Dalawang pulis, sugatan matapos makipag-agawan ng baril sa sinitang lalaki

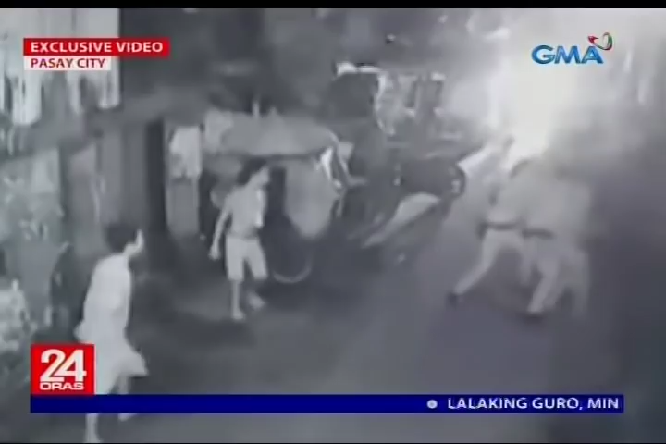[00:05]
Isang sospek at dalawang polis ang makikitang nagpapambuno sa videong ito. Ang lalaking polis nakakapit sa likod.
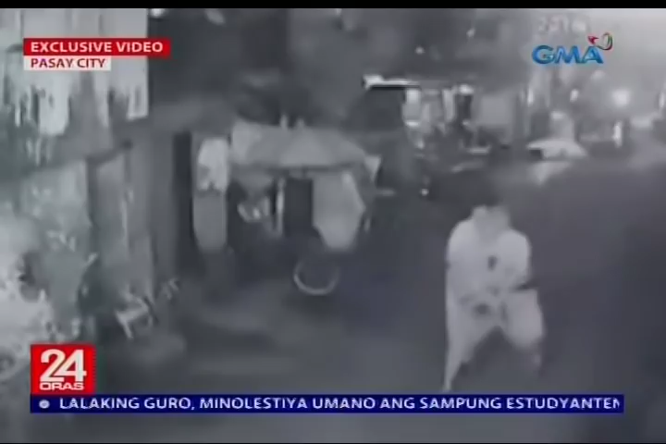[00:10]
Pinipigilan ang sospek na may hawak ng baril. Ang babaeng polis bahagyang lumayo sa komosyon at bumurot ng baril.
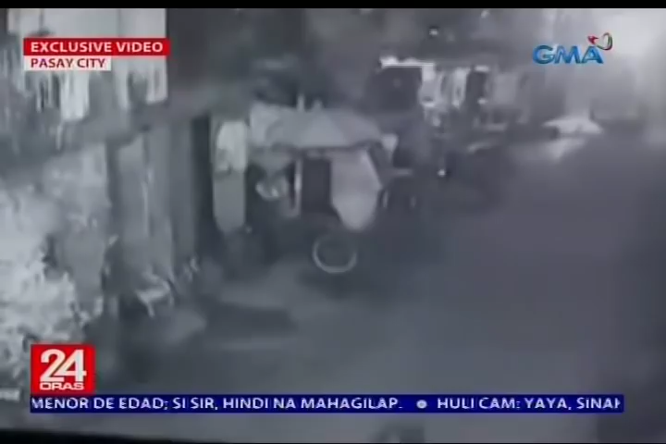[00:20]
Itinutok pero hindi ipinutok. Nagpatuloy ang pagbulo ng lalaking polis at sospek hanggang bumagsak sila sa lupa.